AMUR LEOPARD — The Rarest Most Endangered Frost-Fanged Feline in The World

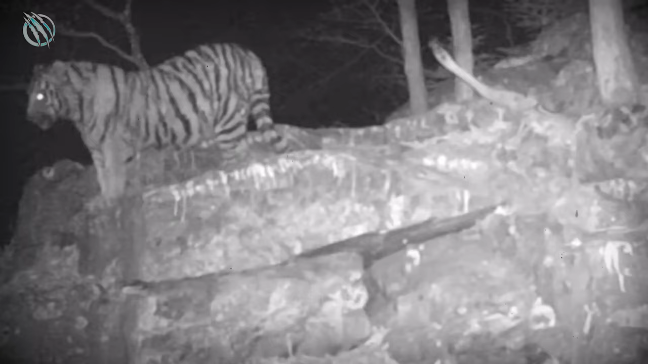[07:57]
In certain regions, the geographic ranges of Amur leopards and Siberian tigers overlap, leading to potential clashes, especially when prey is scarce.
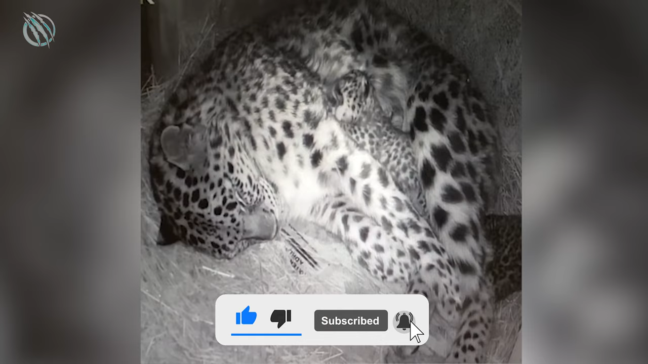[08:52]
After mating, a typical litter consists of about three blind and vulnerable cubs.